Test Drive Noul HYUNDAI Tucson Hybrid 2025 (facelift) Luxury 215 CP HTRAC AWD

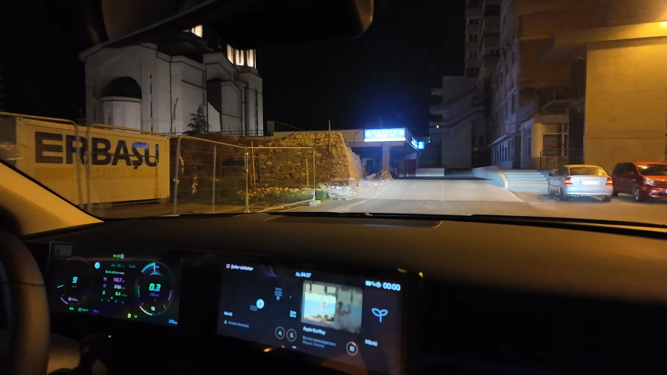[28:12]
intrăm în parcarea subterană, o parcare cu intrări destul de înguste,